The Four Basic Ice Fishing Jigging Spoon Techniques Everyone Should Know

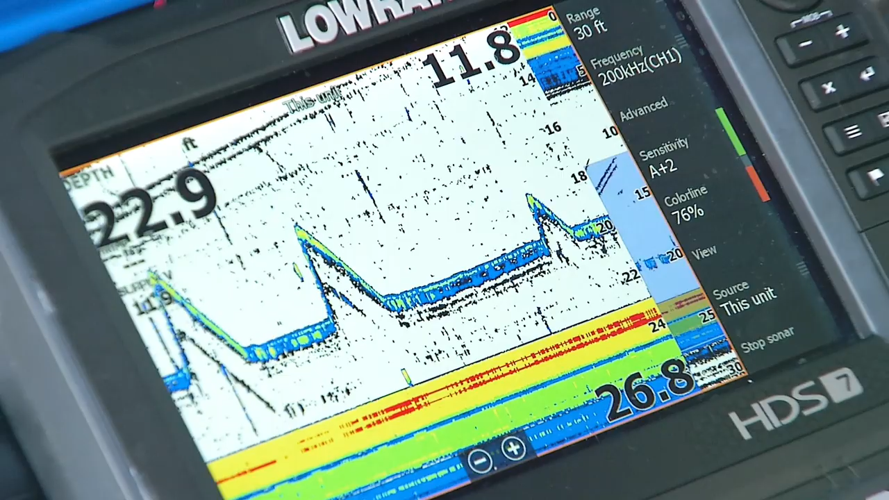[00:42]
On screen: depth 22.9 ft
It's about a 6 inch to a foot hop, and you'll notice that if the fish are swimming up to your lure and they're turning away and they won't bite it, go to the short stroke.
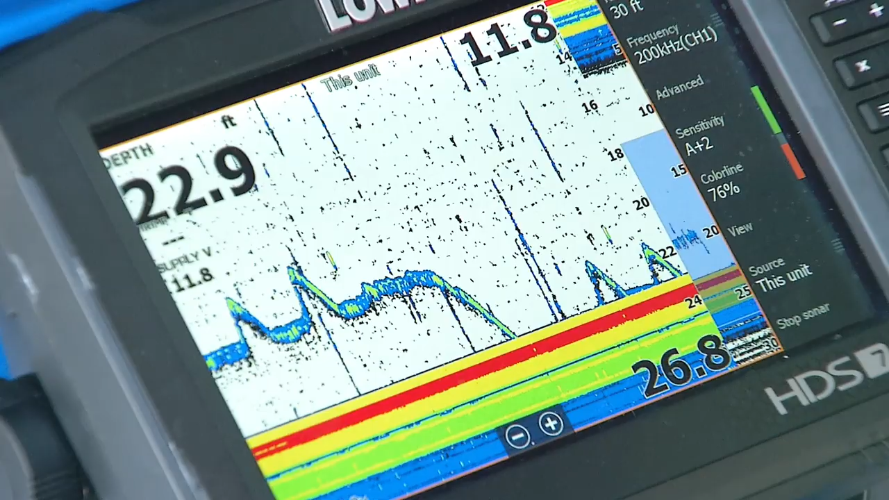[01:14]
On screen: depth 22.9 ft
You go lift and let it crash right back into the bottom, lift, let it crash back into the bottom. I don't let it sit on the bottom for more than a split second, and then I'm jigging again.